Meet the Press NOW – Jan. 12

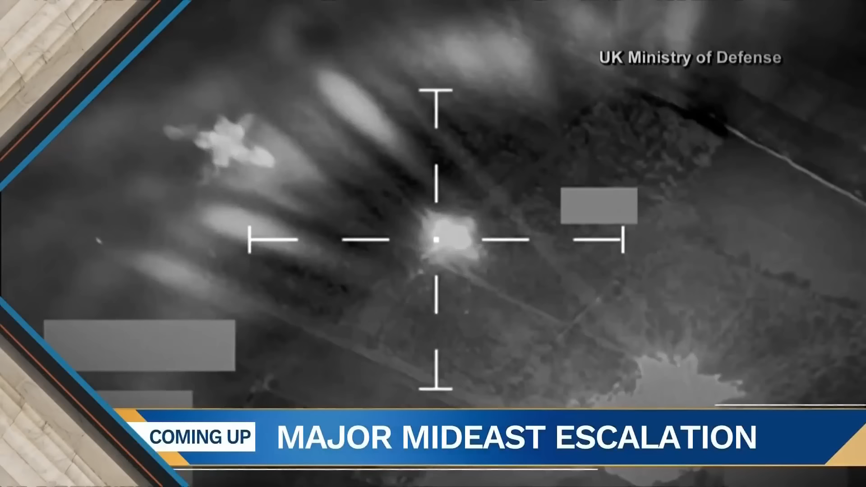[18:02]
military and its British allies launched strikes on more than 60 Houthi targets in Yemen. We have the details and the fallout next.
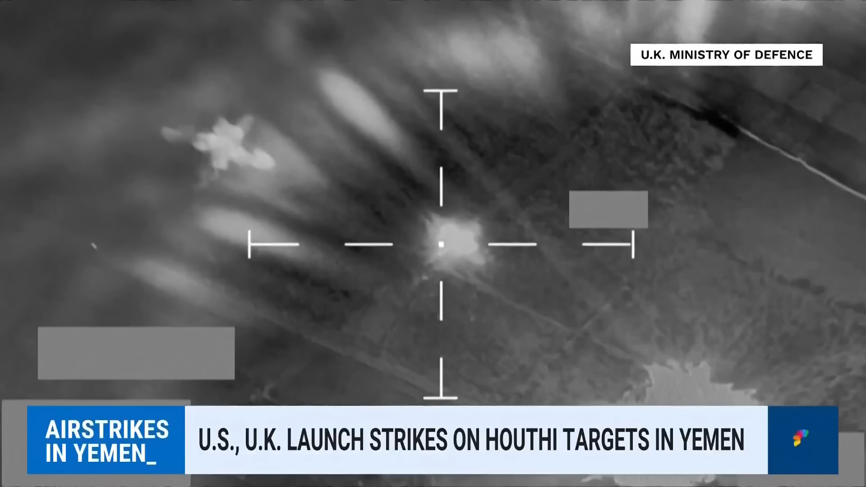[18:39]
According to the U.S. Air Force, it struck over 60 targets at 16 locations using more than 100 precision-guided munitions.